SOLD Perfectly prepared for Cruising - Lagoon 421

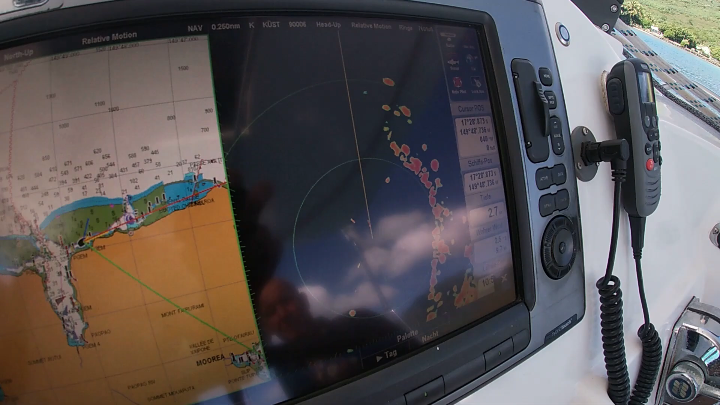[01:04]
There is integrated radar which you can see here as well as AIS.